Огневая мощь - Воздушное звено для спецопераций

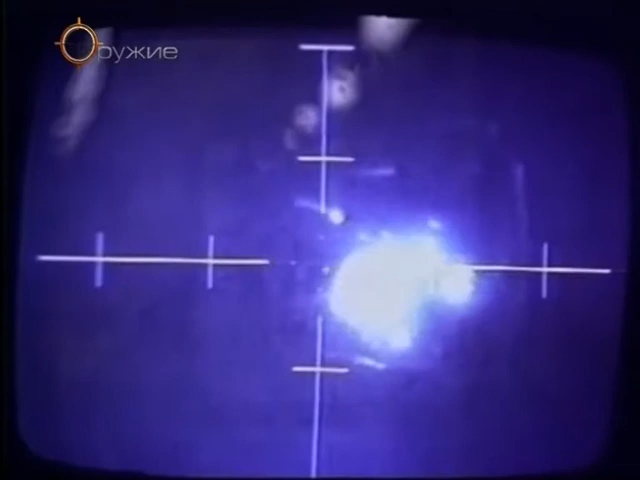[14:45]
Представьте все, что у нас есть сразу. Сенсор смотрит, орудие смотрит.
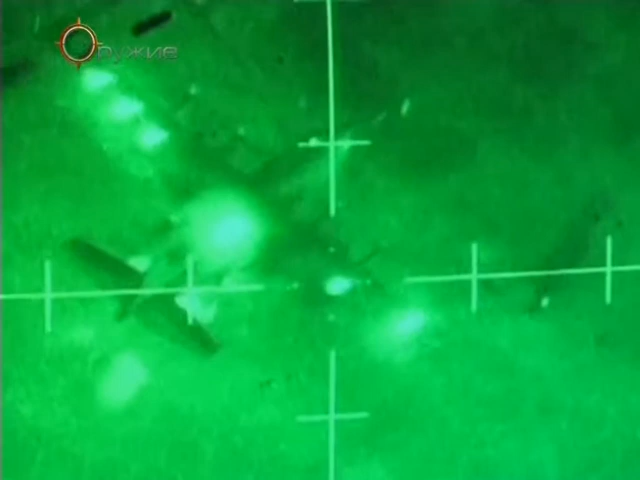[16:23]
Характерный тип мишени имеет размер джипа или больше.
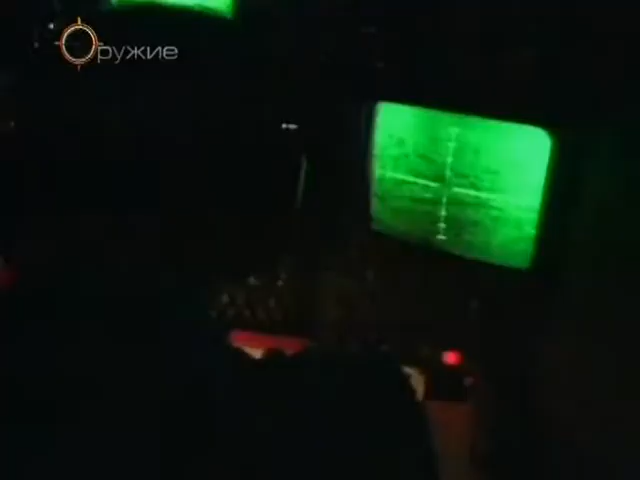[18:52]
Ночной полет «Спектра» зависит от сложных сенсоров в небольшом отделении в середине
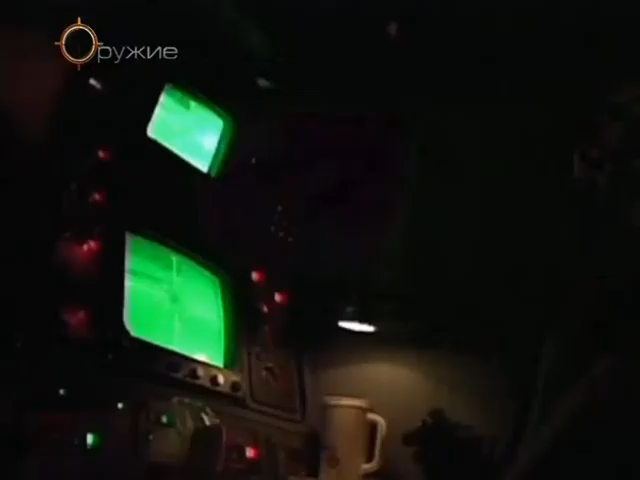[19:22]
В задней части отделения оператор, работающий с телевидением слабого света.
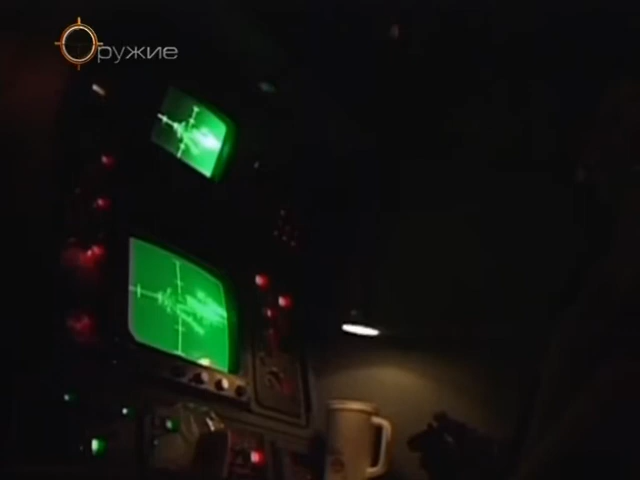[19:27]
Он тоже находит цели и наводит на них. Ночные сенсоры используют для поиска целей.
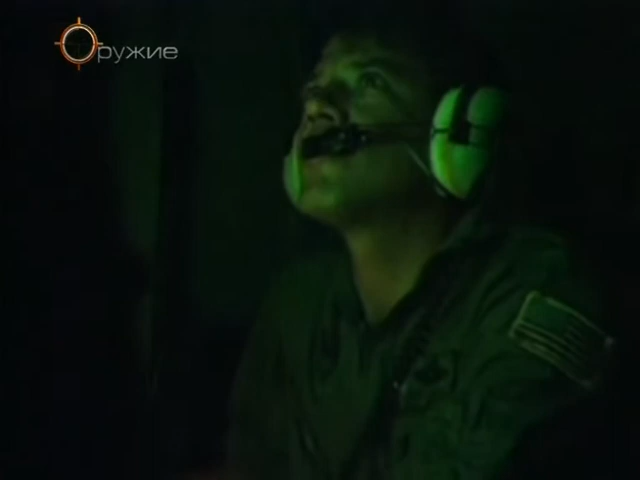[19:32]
Система FLIR
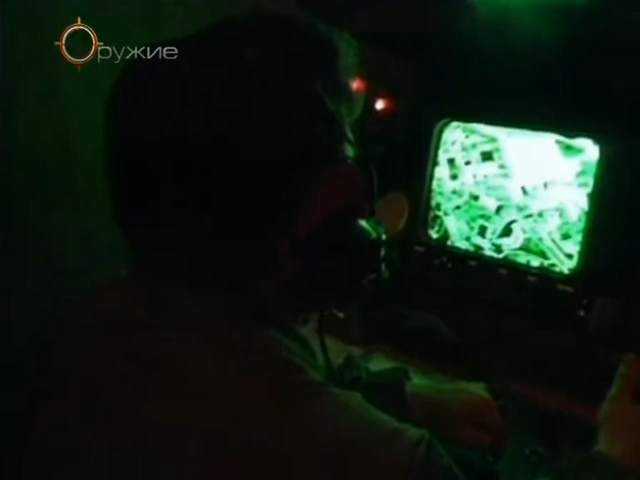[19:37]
находит цели даже самой темной ночью,
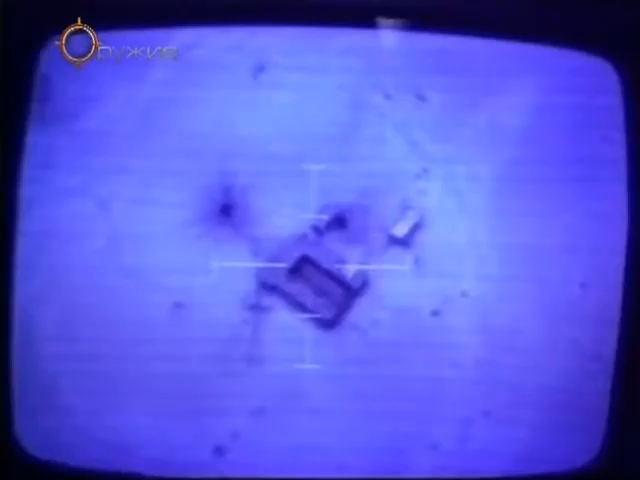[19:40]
по минимальной разнице температур между телом человека и машиной.
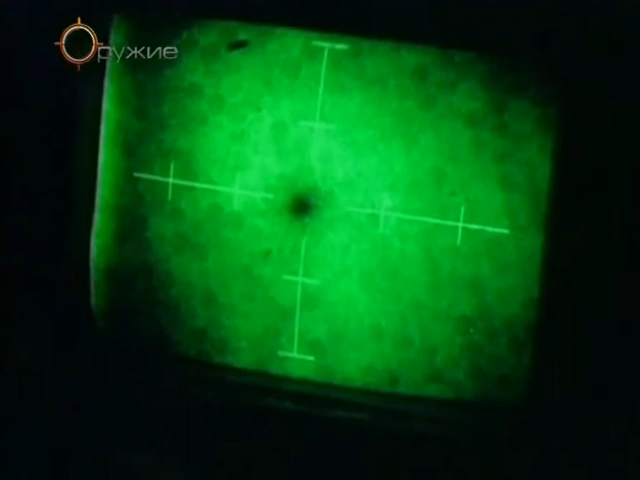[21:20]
Эта информация подается компьютеру, тот генерирует символы для экрана, а я по ним навожу.